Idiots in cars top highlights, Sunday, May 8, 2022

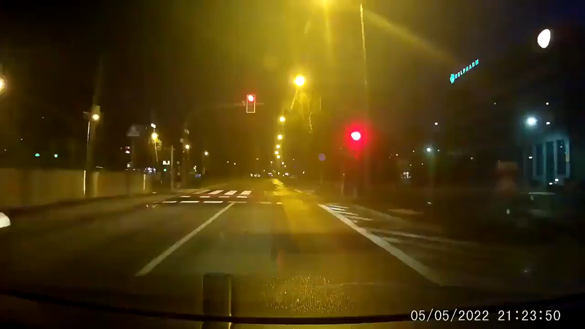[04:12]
Idiots on red light almost killed pedestrians and a doggo. Suspected drunk driver going the wrong way.